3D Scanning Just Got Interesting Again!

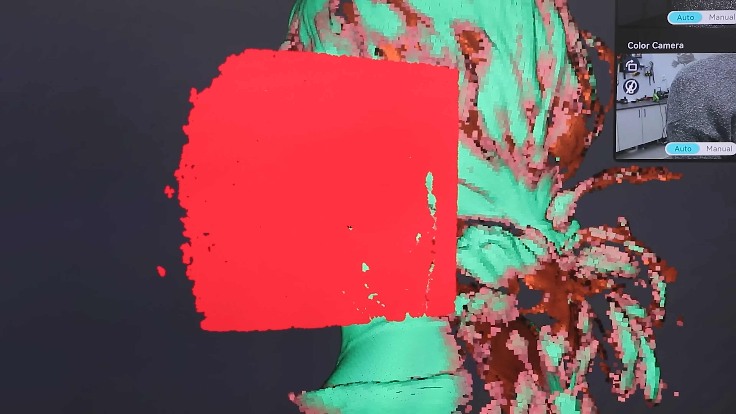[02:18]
where it could begin to recognize it again clearly it
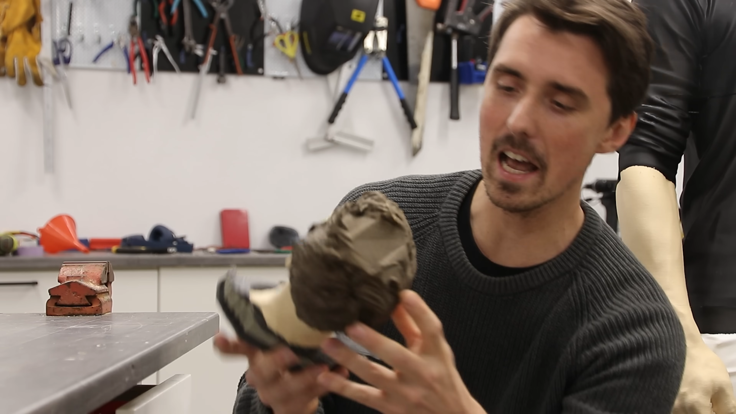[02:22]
has a hard time with with hair the hair it did catch did turn out pretty well
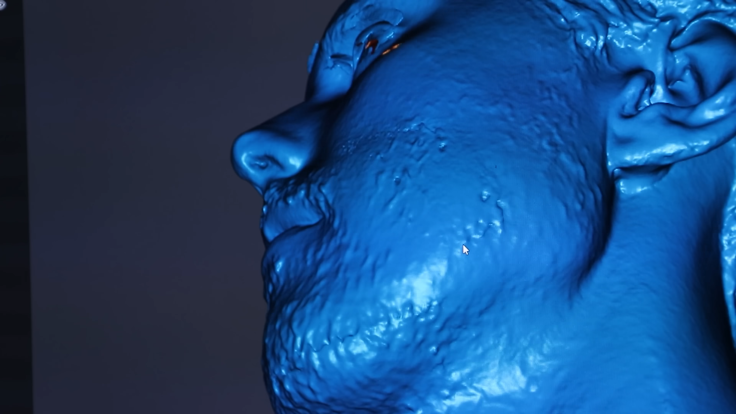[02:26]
although my facial hair turned out
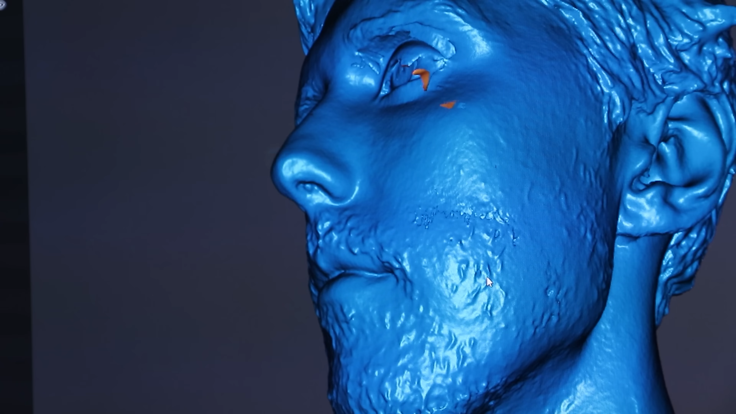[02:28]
just making it worse the software not bad it
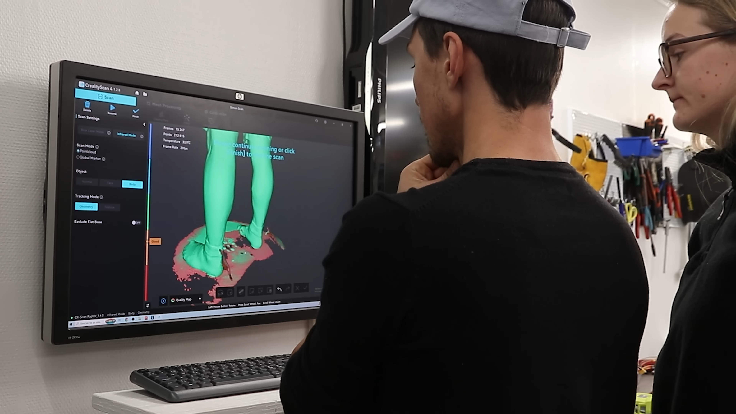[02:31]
doesn't have much settings to mess up and you basically just have
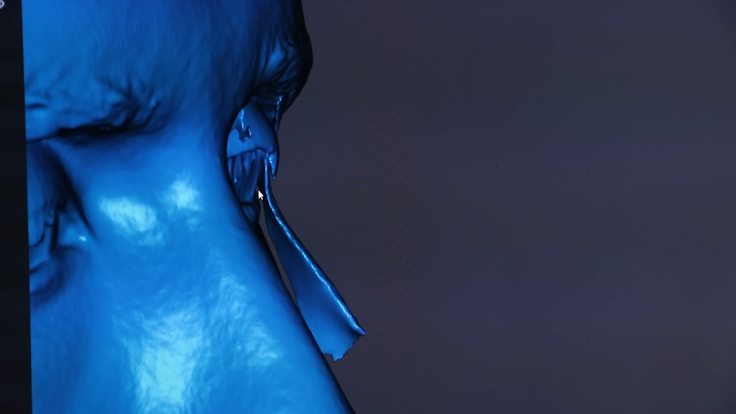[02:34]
to remove the islands that may have formed and the software will
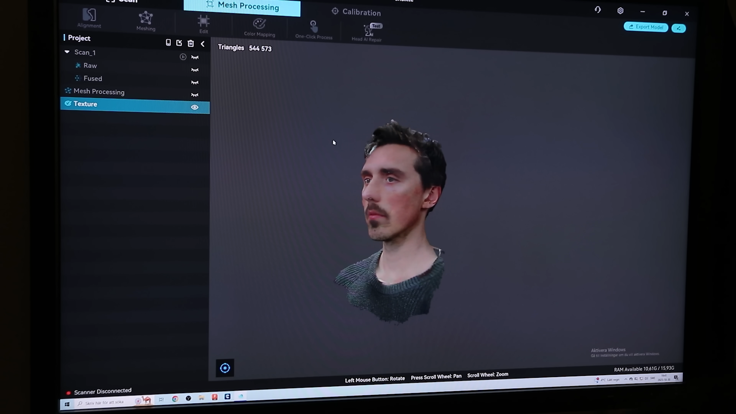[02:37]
clean up and close pretty much any gaps
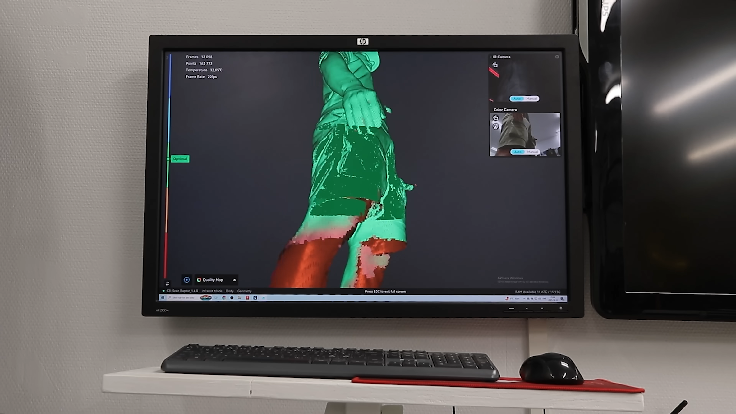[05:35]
time is getting into the areas that are not so easily scanned a rough scan